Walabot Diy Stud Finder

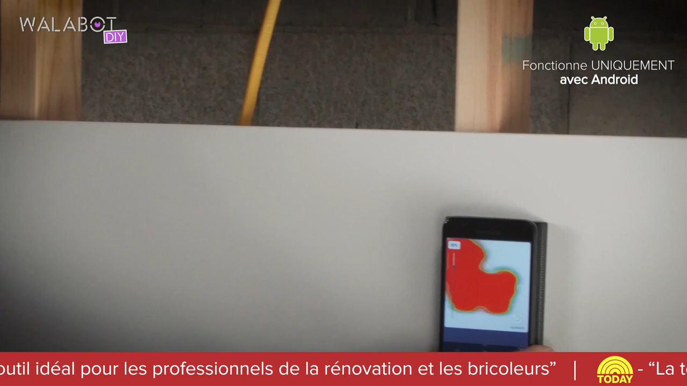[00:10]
Le Wallabot émet des signaux et reçoit en retour des réflexions qu'il peut ensuite traduire en informations utiles pour vous.